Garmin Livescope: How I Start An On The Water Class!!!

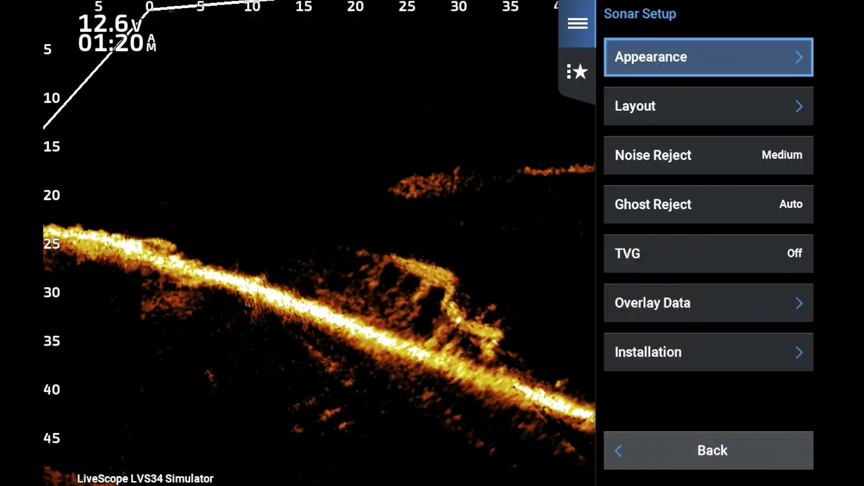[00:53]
unit for a class or just even my own units the first thing and the utmost important is calibrating the compass um i believe the
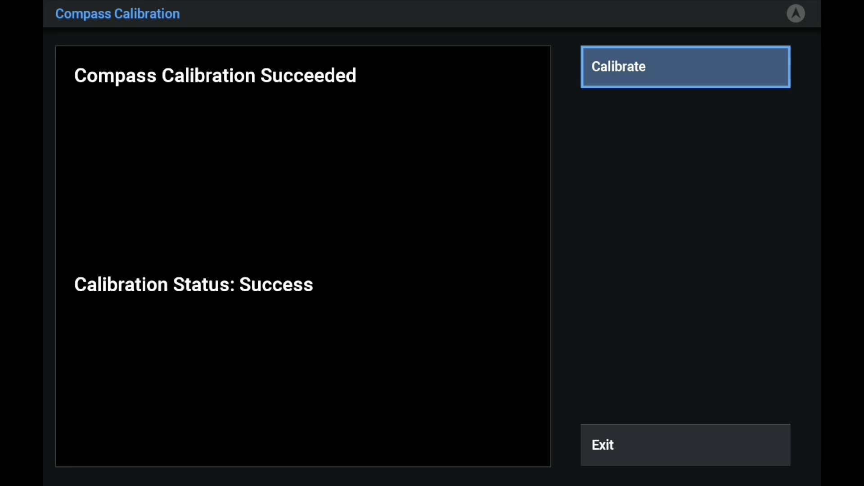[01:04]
units operate better of course the ahrs operates better the you know the automatic orientation works better everything works better when you calibrate the compass
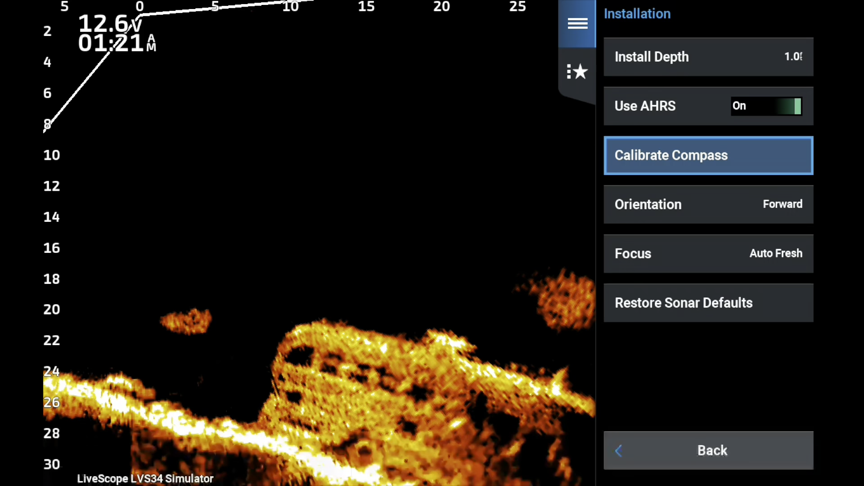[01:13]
and there are a lot more uh
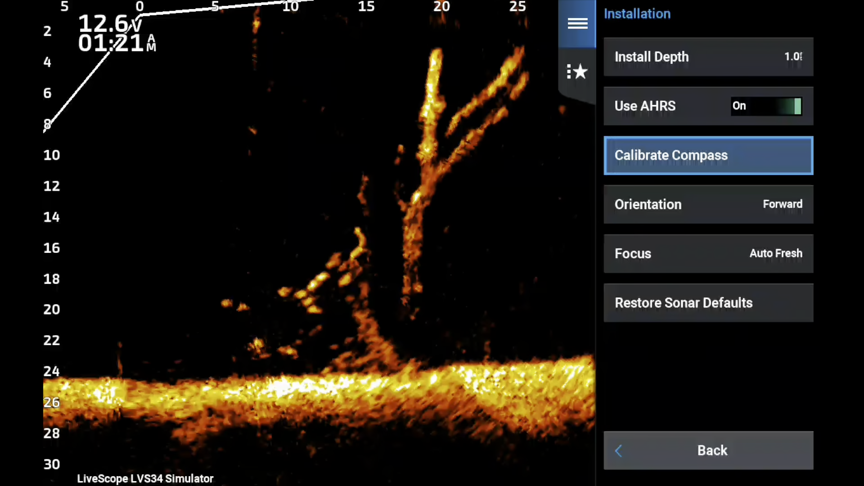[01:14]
advantages to it but i have those in other videos but first thing i do is i go
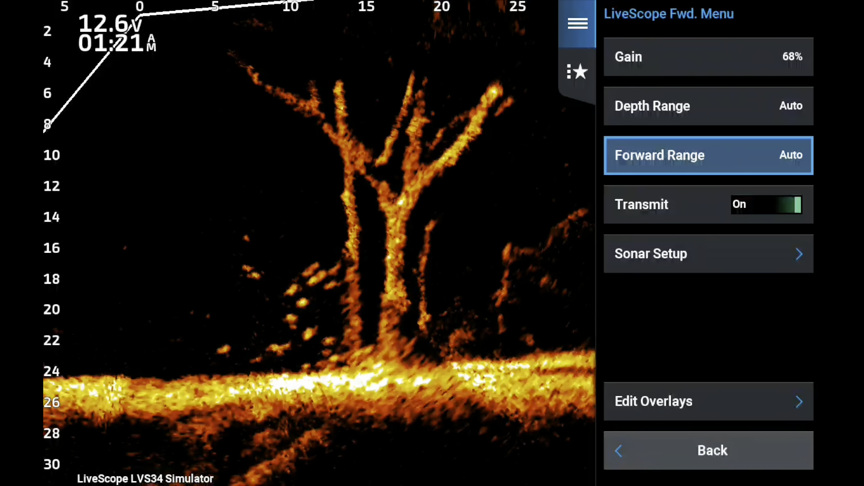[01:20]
all the way back and i make sure my gain is set on 68 does this mean that gain will always be set on 68 no but it is a fantastic starting point uh you know my rules with
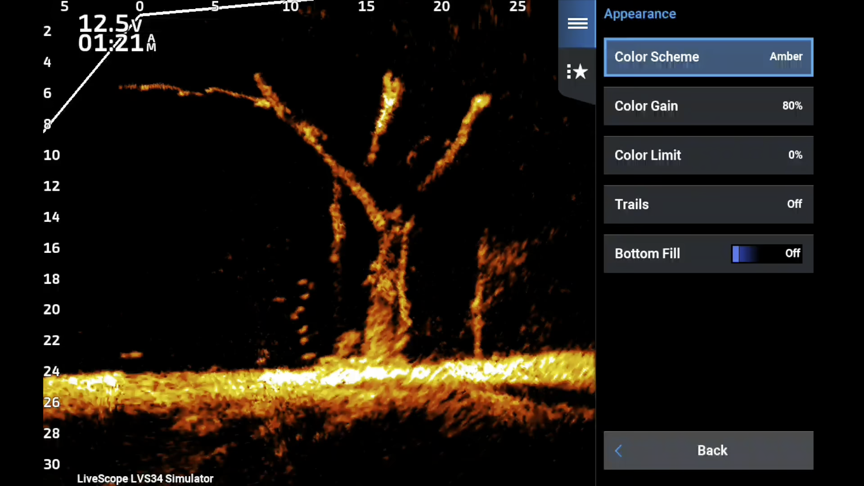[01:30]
depth range depth range being eight feet deeper than the depth and i use forward 30
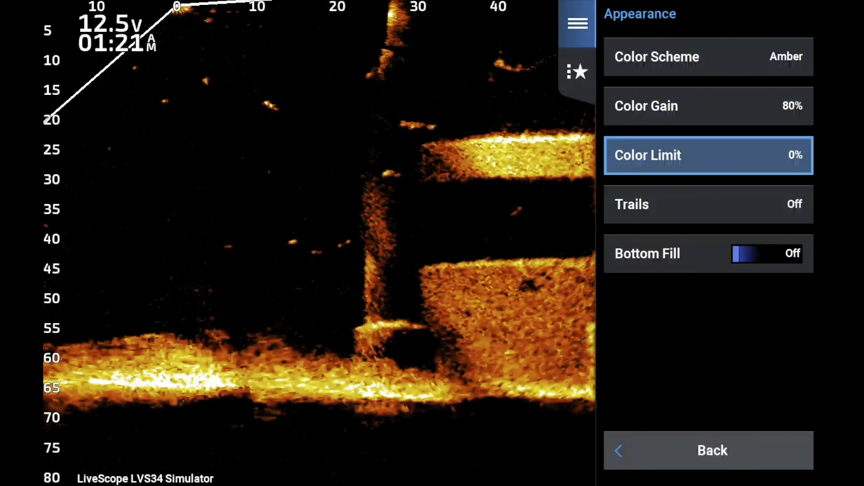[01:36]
for crappie forward uh 50 to 60 for bass fishing
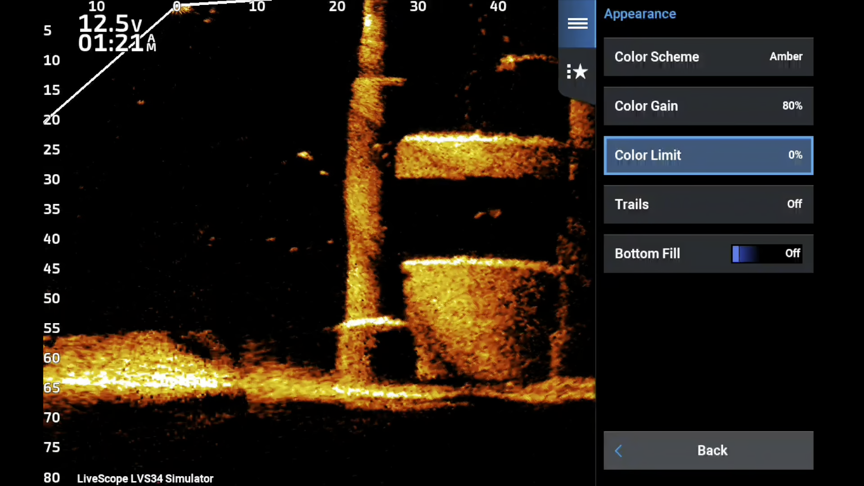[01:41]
um now we're going to go into the appearance and color gain at 80 color limit of course at zero
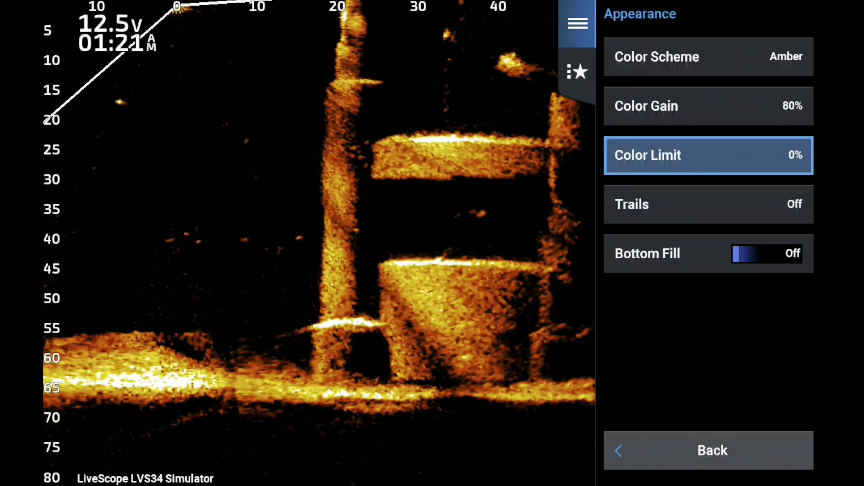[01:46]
um i'm just not a big fan of it i'm not a big fan
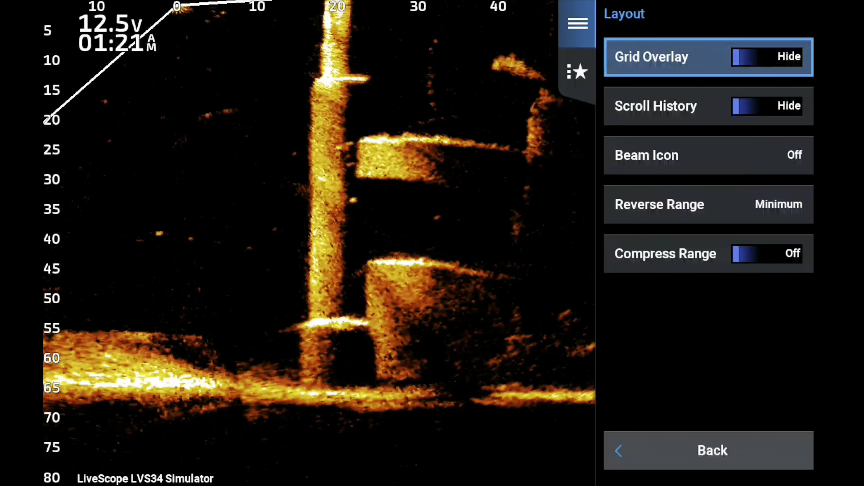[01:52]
of it so let's go into the grid the layout i'm going to make sure my grid overlay is off of course scroll
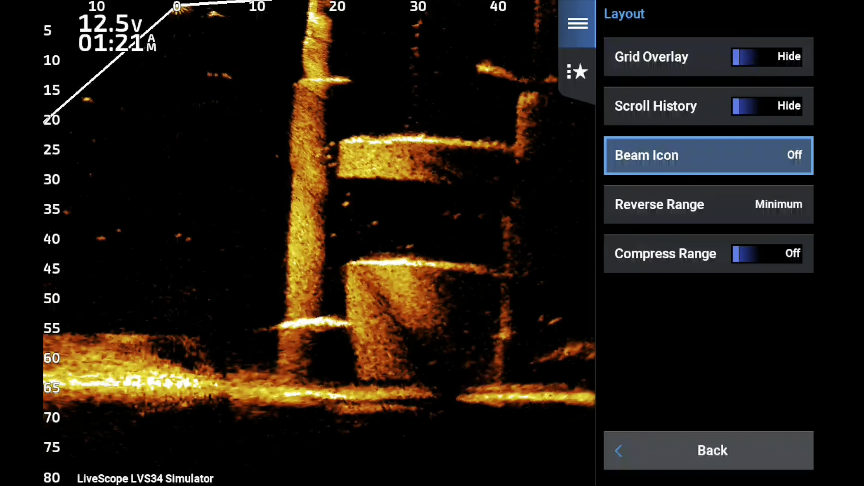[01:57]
history is off i make sure my beam icon is turned off uh this option actually won't show up until
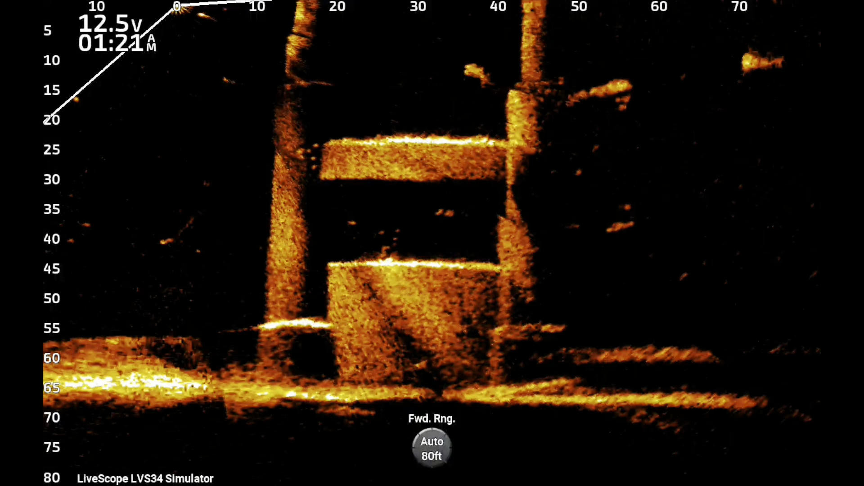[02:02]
you've calibrated the unit but once you've calibrated it will show up um now
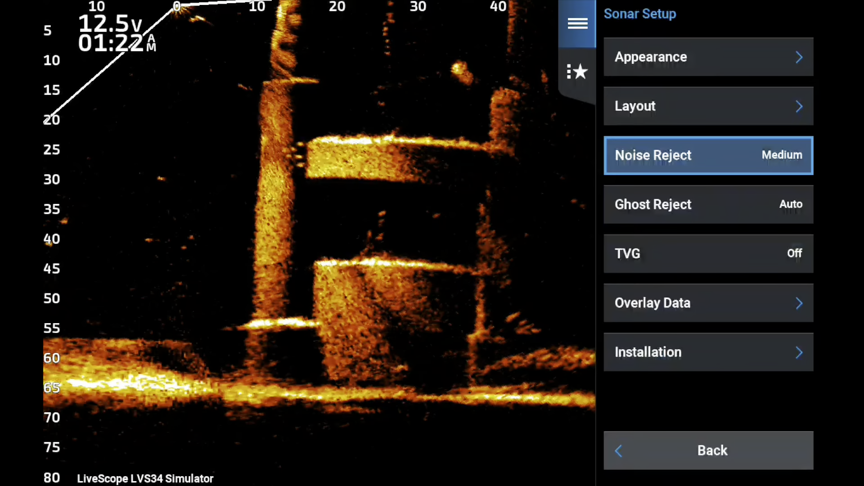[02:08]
once we get uh that set up we'll talk about the reverse range i used to use
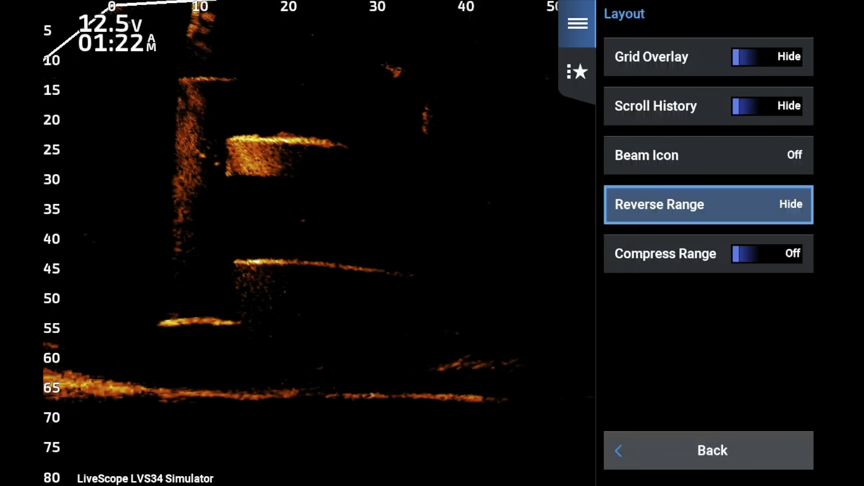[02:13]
hide but i have learned over time i like the minimum for bass fishing i use minimum and then i used the default for crappie fishing um
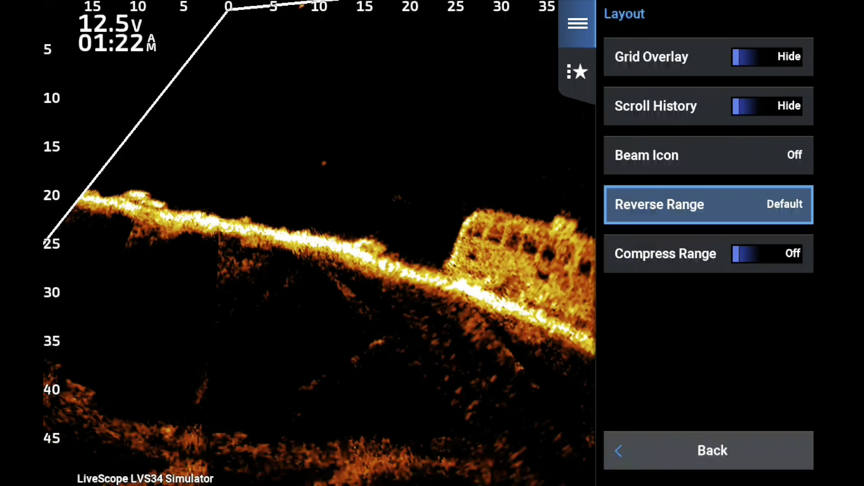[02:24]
it works good the reason i use minimum is because the the overlay data i fit fits in
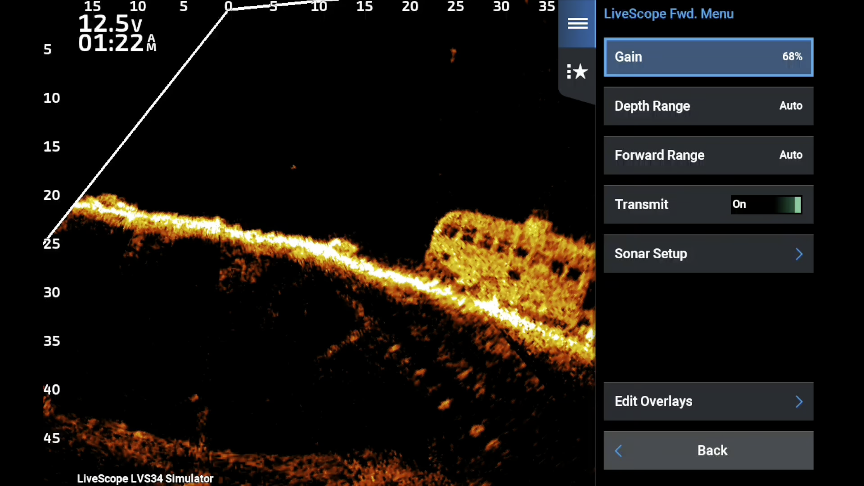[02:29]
that top left hand corner just perfectly um of course uh on the 32
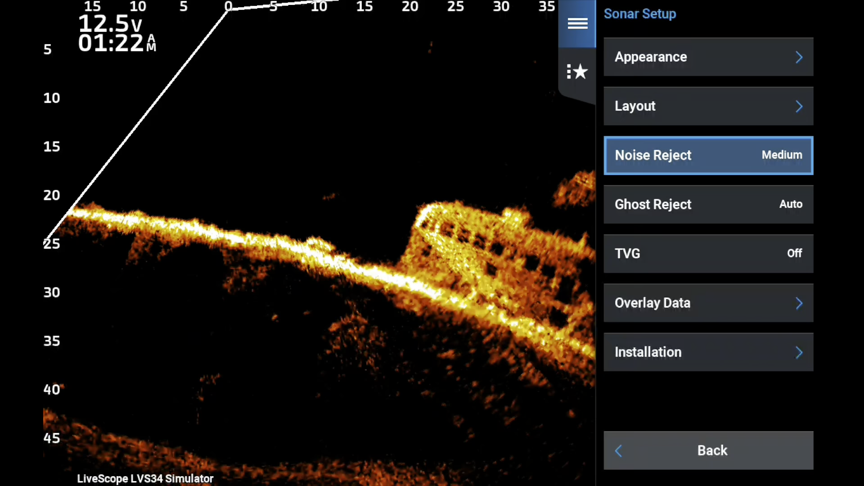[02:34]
i i tend to you know go toward the lower noise reject but on the 34 i'm on the medium of course ghost reject off
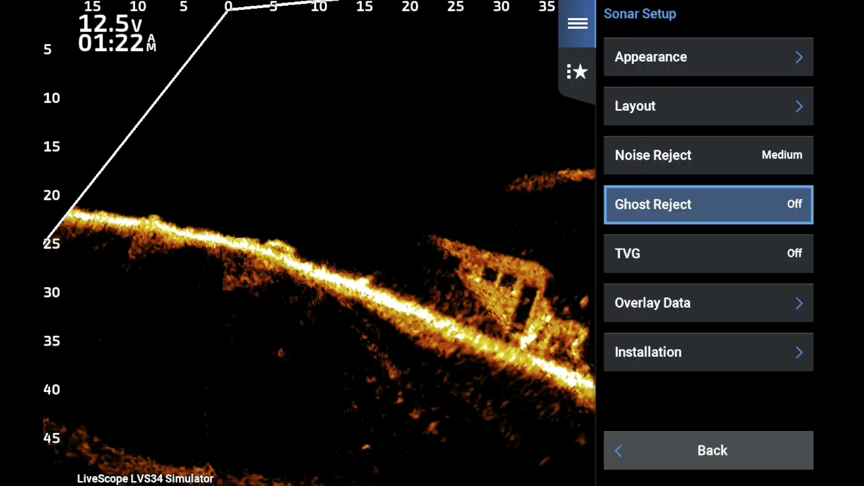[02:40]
tvg i like low um and i have videos that talk about each of these settings but um
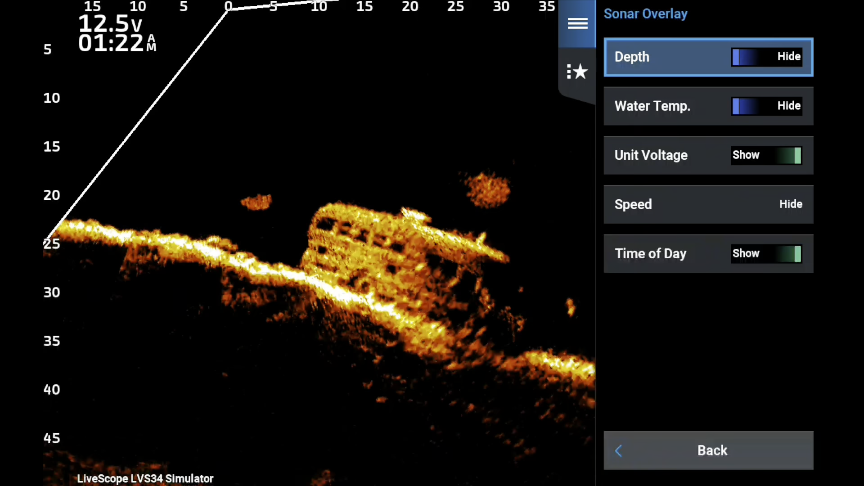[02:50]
here's where my sonar overlay is a little different i don't put depth on the screen first of all i can see my bait fall to the proper depth uh if i want to look to the depth i can look to the